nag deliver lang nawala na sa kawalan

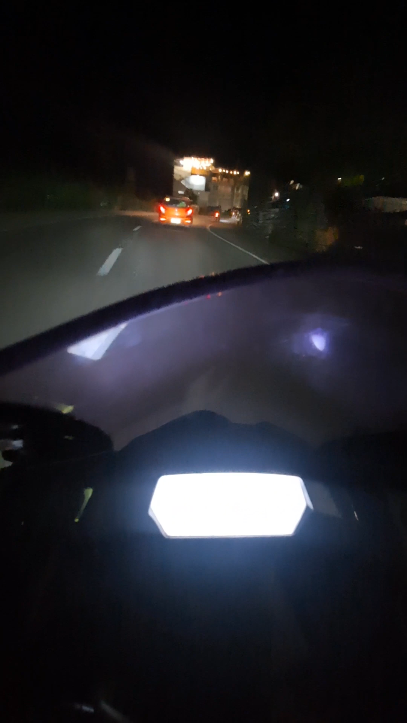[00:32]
at walang traffic traffic ganda ng ano ko ngayon ah pang video kitang kita na sa dilim medyo humi na yung freno ko sa ano sa likod nalagyan siguro ng ano ng langis habang ginagawa to doon sa ano shop
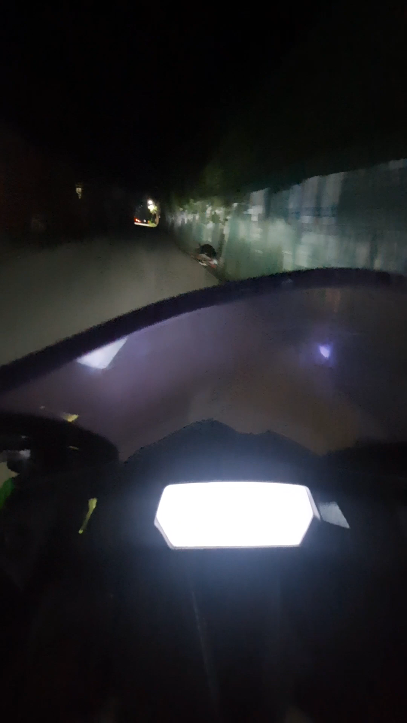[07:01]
oh nasa liblip na naman tayong lugar nililigaw na naman tayo ng waste ng google map ganito po kahira pang buhay ng isang delivery rider kaya saludo tayo sa mga katulad nitong si kuya grab food
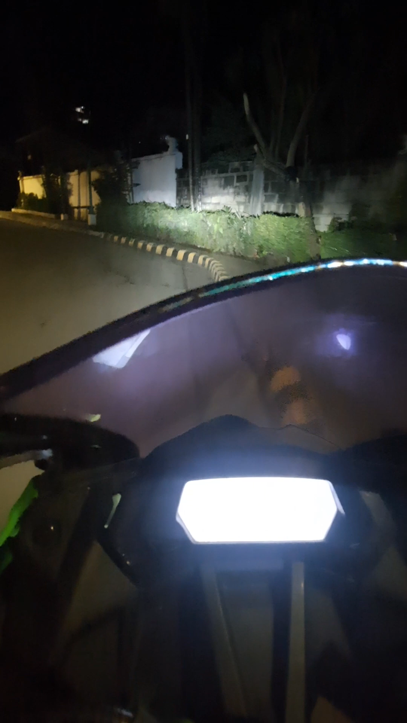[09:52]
pagkakabahan ka dito ha pagkakabahan ka dito o hindi nagiwan ako ng ID so nakaliligaw tayo sa loob ng subdivision napakalawak naman kasi yung dinaanan ko kanina hindi na pwedeng daanan kasi one way no entry so dito siguro yun